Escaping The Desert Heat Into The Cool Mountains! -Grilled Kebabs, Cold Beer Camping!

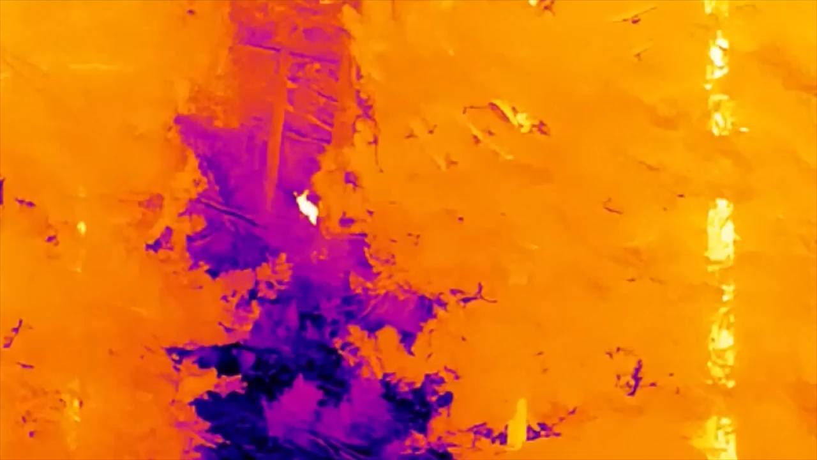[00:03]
There he is. There he is. It's an elk.
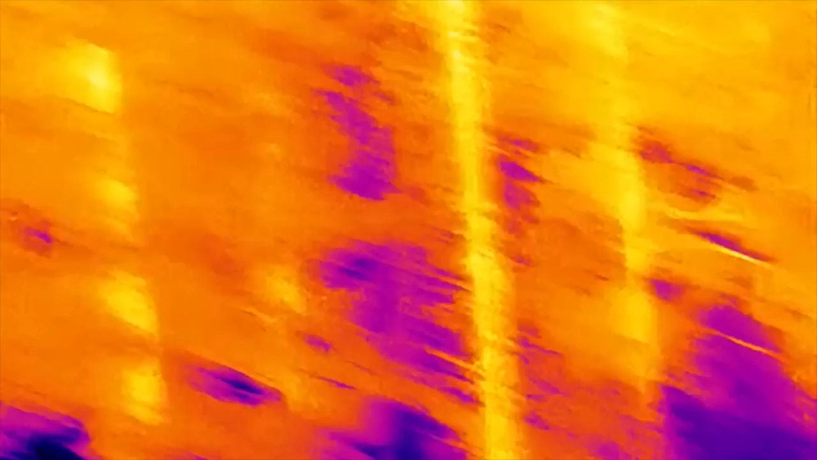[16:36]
Wait. There he is. There he is. It's an elk.